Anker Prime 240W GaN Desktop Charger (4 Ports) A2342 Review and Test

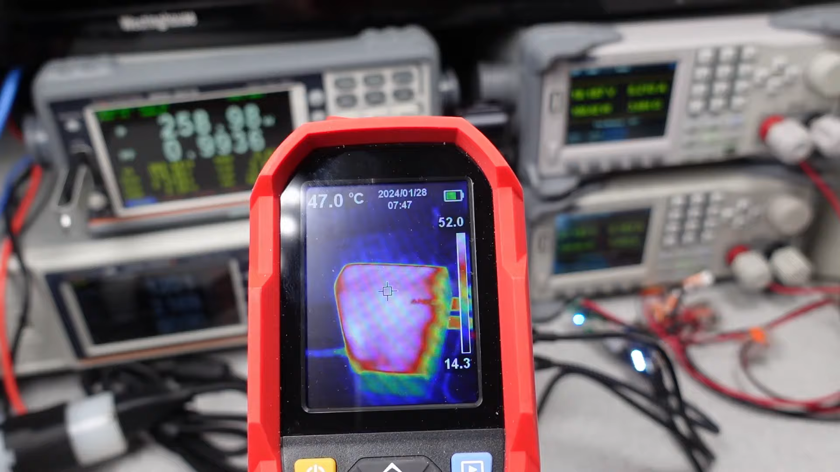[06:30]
On screen: spot 47.0°C
You want it smaller? That means they get hotter. In this case, after half an hour, things look more or less reasonable. Mid 50s of degrees Celsius. After an hour or even longer, as it turns out,
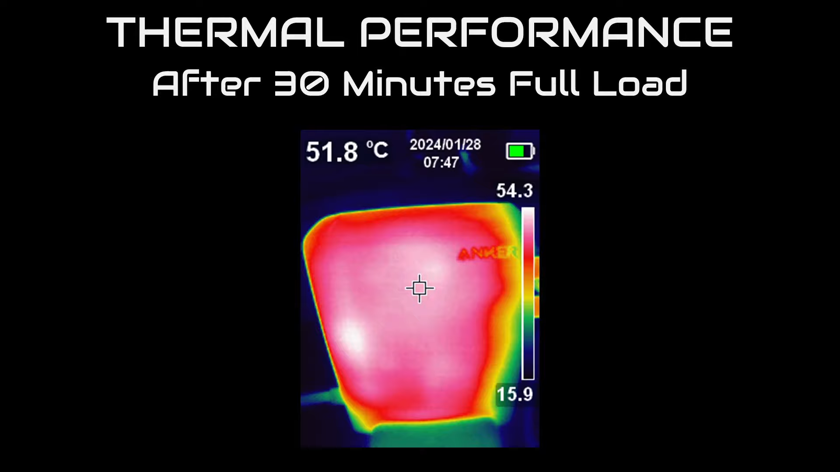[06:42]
On screen: spot 51.8°C
it achieves thermal equilibrium and sits around 65 degrees C. This is hot. I mean, I actually got a mild burn after the test because I didn't hot potato enough, but it's within the safety limits.
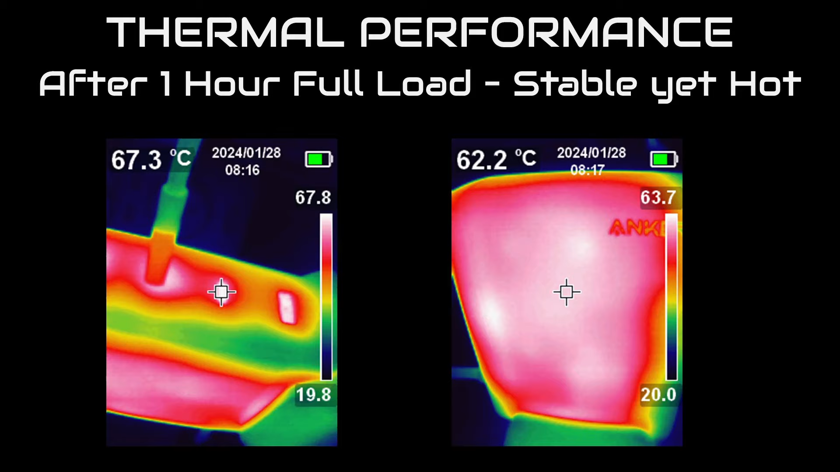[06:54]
The fact is that it didn't shut down and post one hour, it didn't continue to get even hotter, which was a positive result. This is another reason every percent of efficiency matters.